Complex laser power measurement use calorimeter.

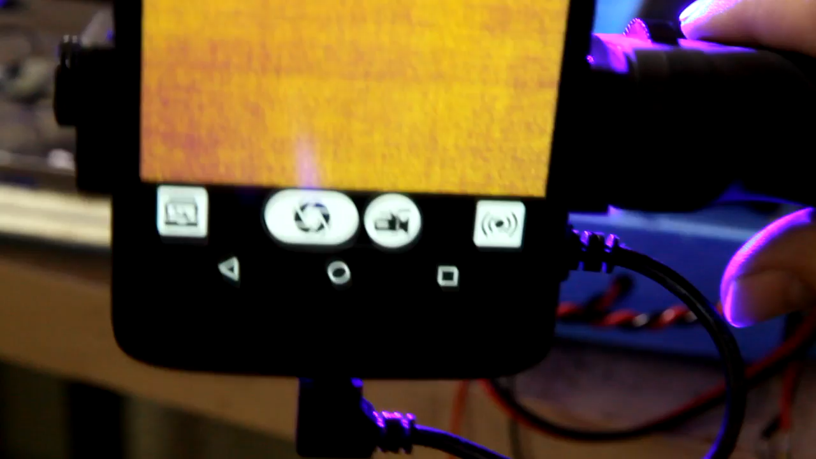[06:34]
we have our infrared camera so we can find out if the laser gets hot and we can also see the spot the temperature
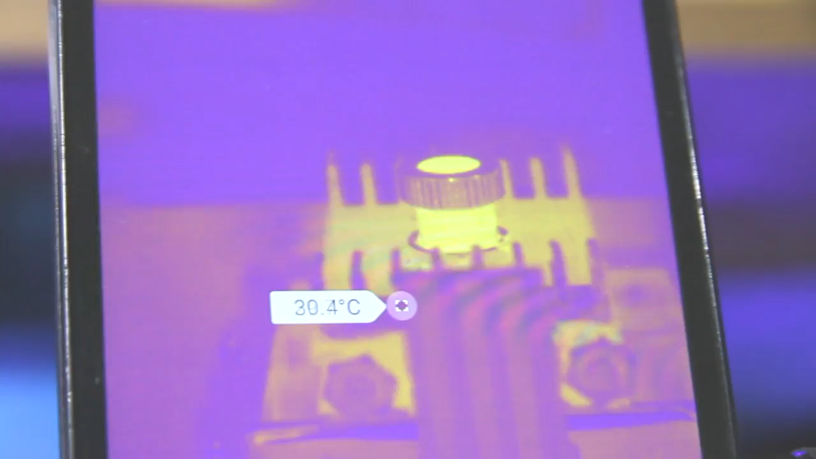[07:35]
On screen: spot 30.4°C
so we show you an infrared camera how does it look like the laser
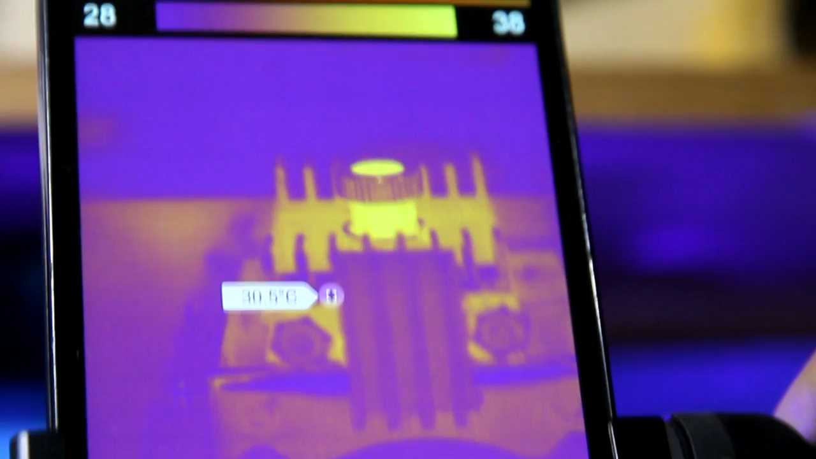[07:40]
diode so the temperature is 38
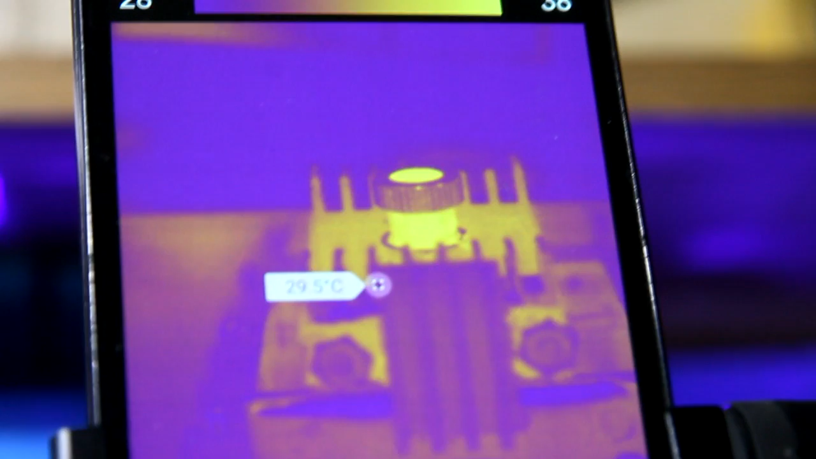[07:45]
On screen: spot 29.5°C
so it's pretty good let's measure another laser 10 watt laser with a laser box let's turn it on
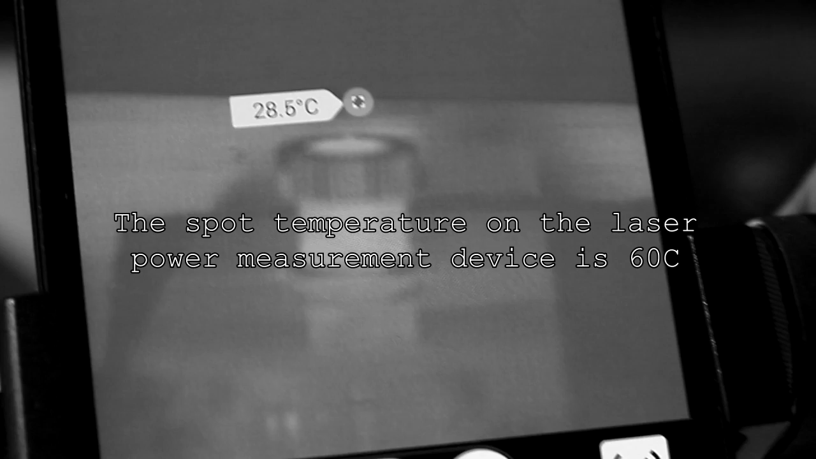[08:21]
On screen: spot 28.5°C
so it's pretty stable okay so we can see
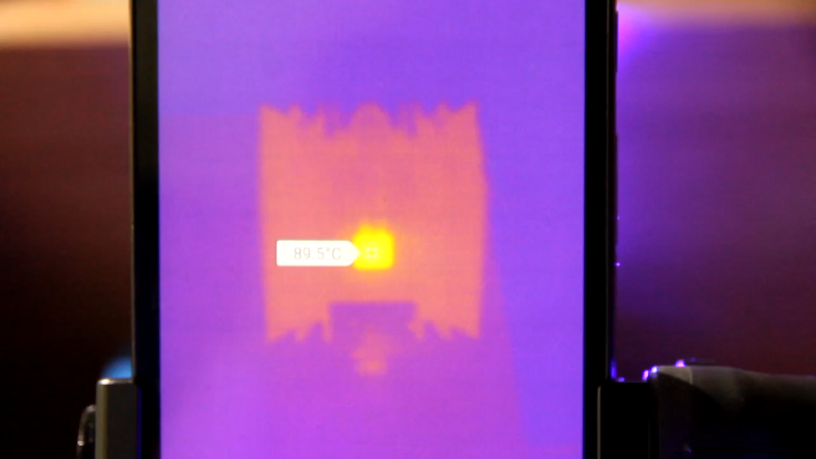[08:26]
On screen: spot 89.5°C
the spot so it's 60 celsius